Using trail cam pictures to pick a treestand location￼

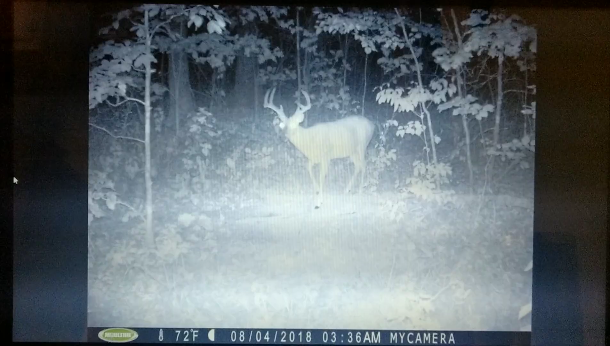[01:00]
All right, well, we had this big boy pop up on trail cam here last weekend. And we are quickly approaching
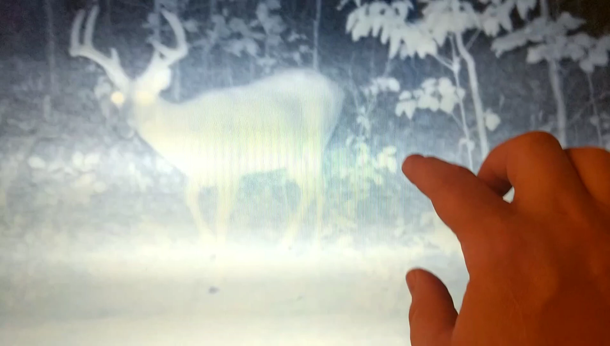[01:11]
the beginning of archery season, and we want to go in and pick a tree. We don't have a tree established yet in this area. And go pick a tree and get set up on him and leave it to set for the next 4 weeks. So anyway, that's what we're doing this morning on this guy.
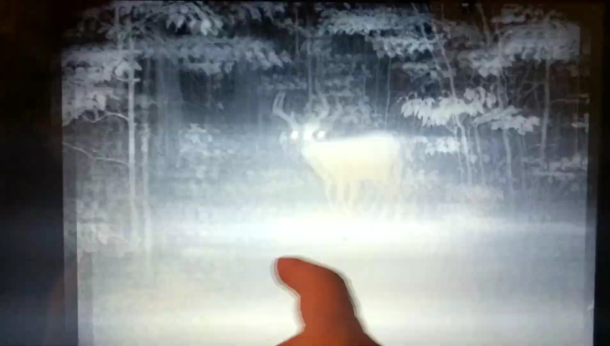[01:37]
See, he is definitely a shooter.